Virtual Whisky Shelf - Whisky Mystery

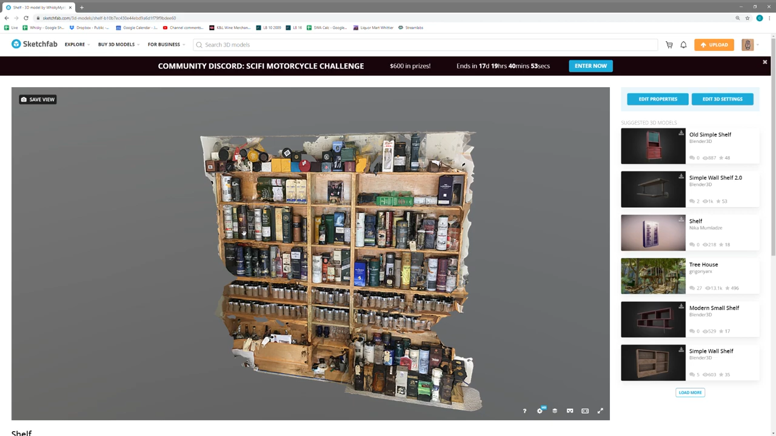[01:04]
so I should have made it lower textures, lower quality. Let's give it a go. It might work. You can two-finger scroll or pan. You can zoom in by pinching and just one finger drag will rotate.
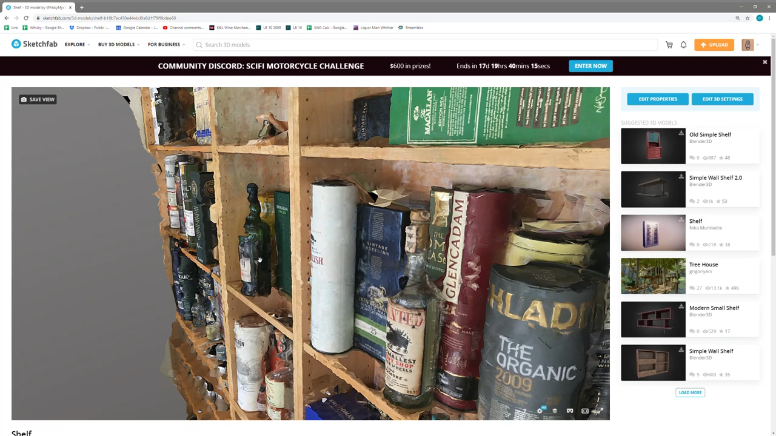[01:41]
Looks like the Ardbeg Supernova has got a little heat on the bottle.
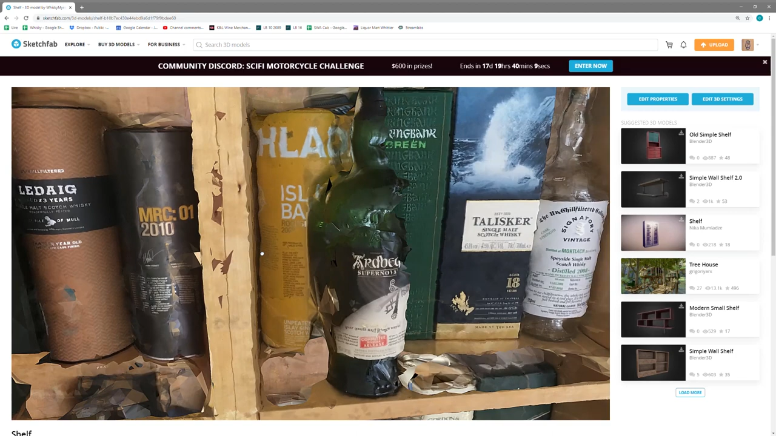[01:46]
But you can also, you know,
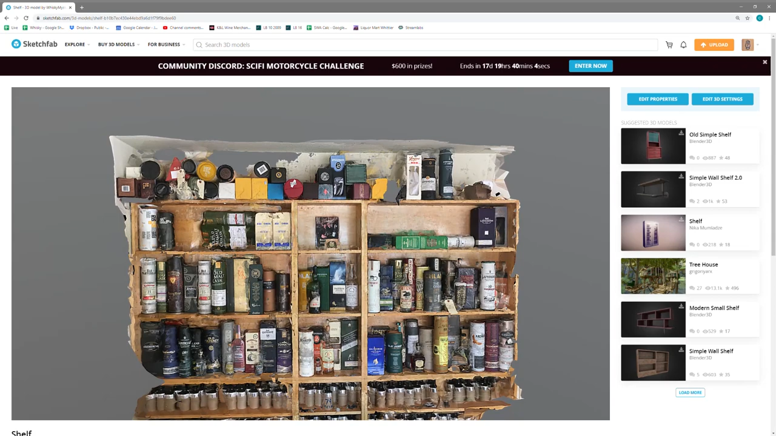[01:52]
if you look up a little higher, you can see the things at the top of the shelf, which are normally out of the camera shop.
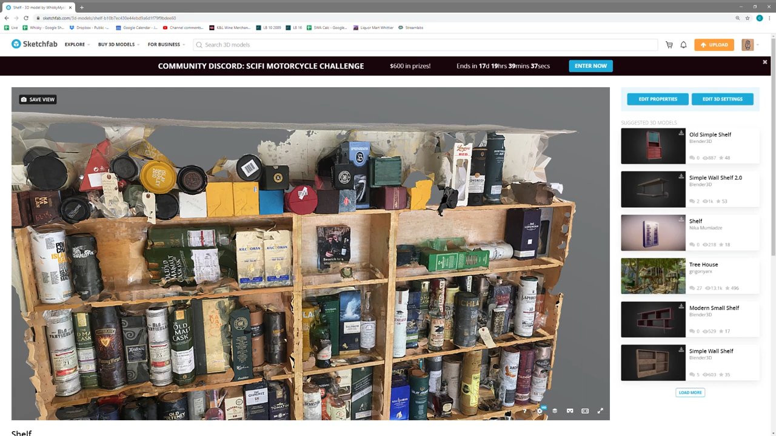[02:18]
Here's all the high ABV ones at the top waiting to be discovered from our blind bottles.
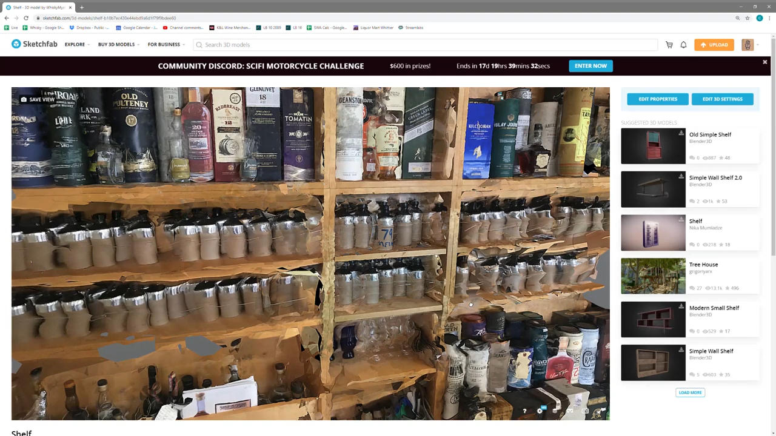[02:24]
And another big batch down here of 46 percenters in the corner. Ooh, look at that.
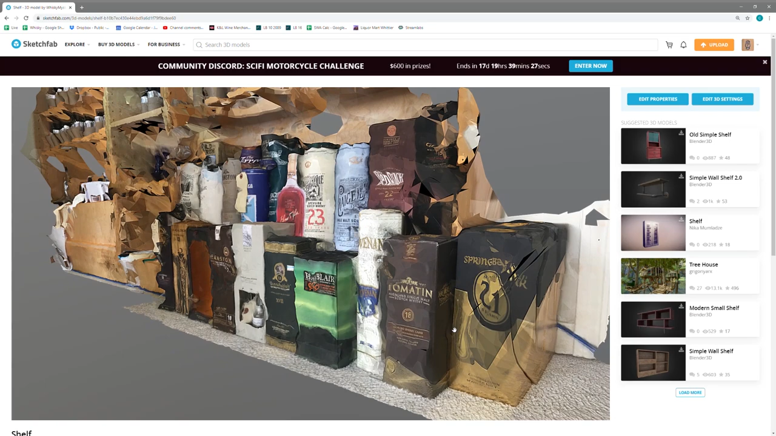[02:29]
A little bit of that Springbank crushing from the Kray Gala keys.